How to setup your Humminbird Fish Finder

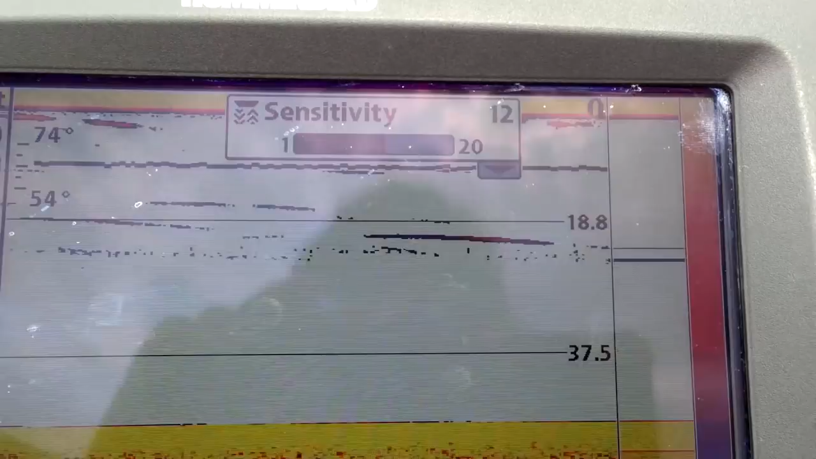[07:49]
than that at the top that that's a transition that will happen in the fall so i go
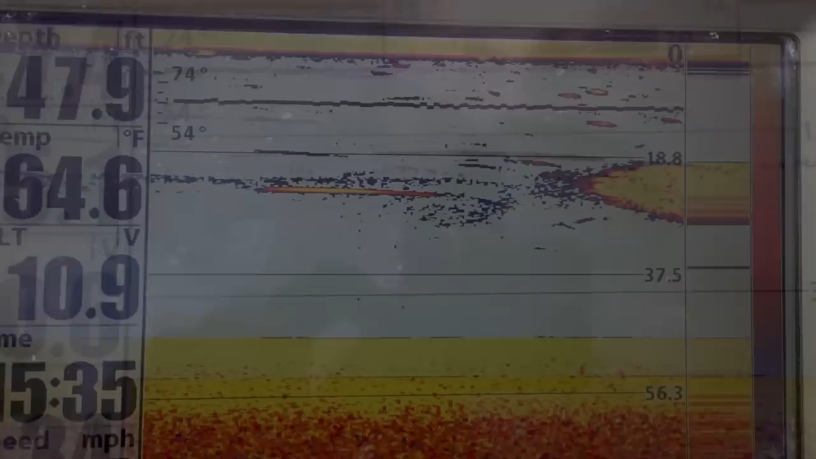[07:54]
On screen: depth 47.9 ft, water 64.6°F
again over that school of bait fish i can clearly tell it's bait fish and i can play with my setting
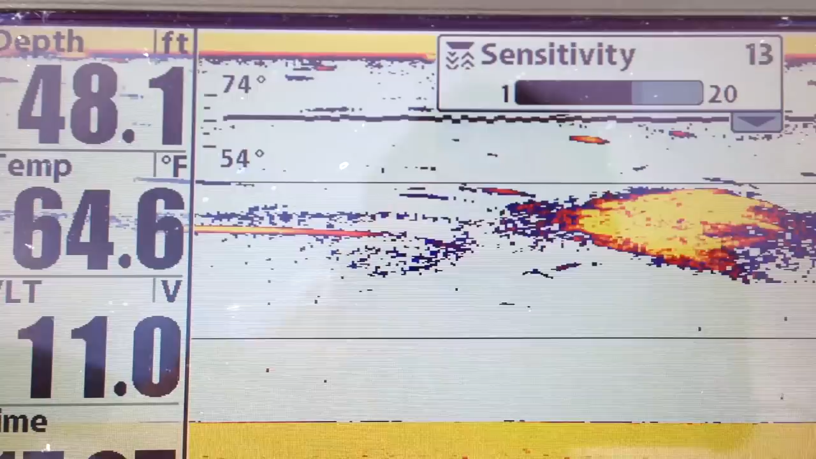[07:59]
On screen: depth 48.1 ft, water 64.6°F
and put it lower you know i'll start seeing some more arcs
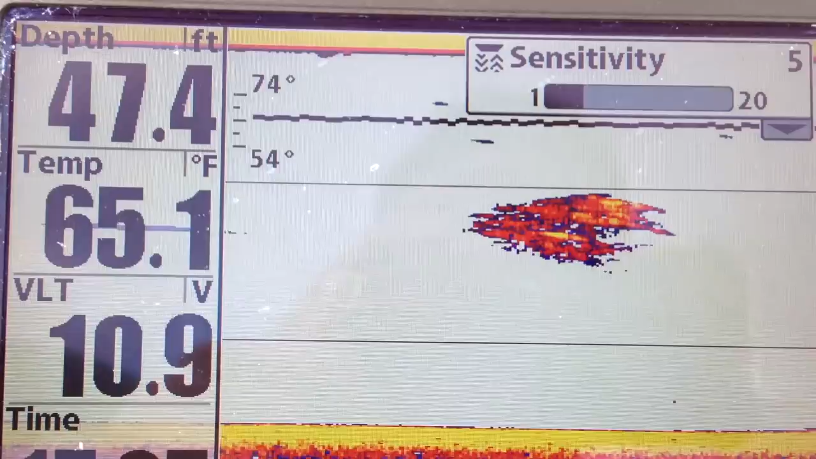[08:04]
On screen: depth 47.4 ft, water 65.1°F
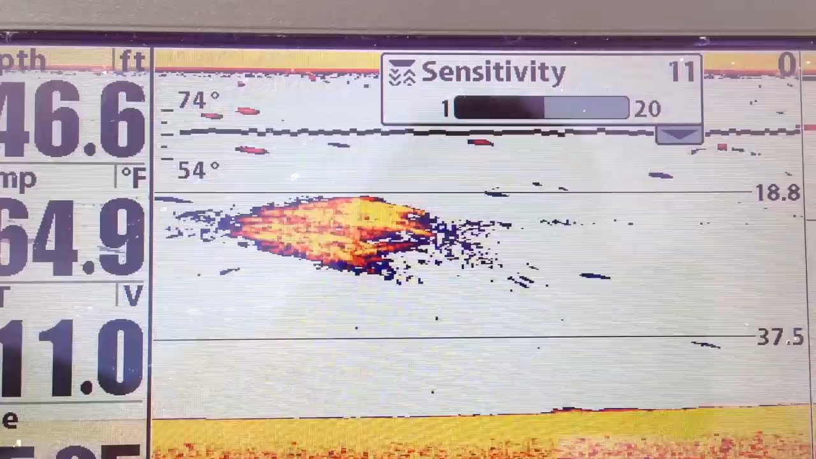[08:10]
On screen: depth 46.6 ft, water 64.9°F
seems to be that 11 is perfect there's a little hump of the bottom here